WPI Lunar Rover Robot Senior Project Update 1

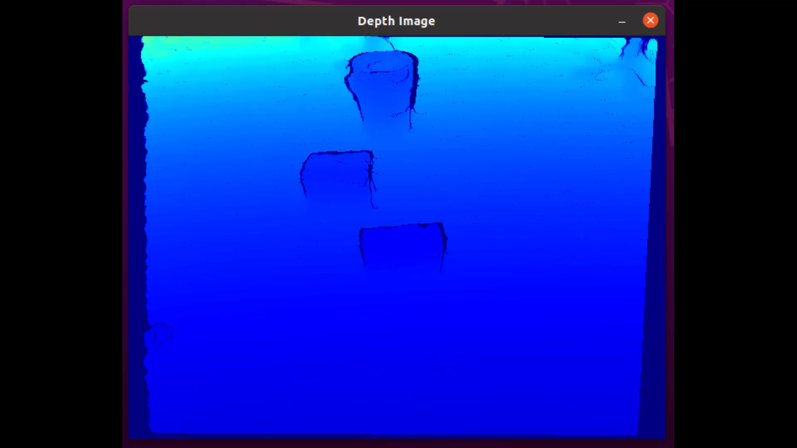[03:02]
It works by running canny edge detection on our depth data to highlight contours in the image. These contours represent potential obstacles that we need to map and avoid while driving.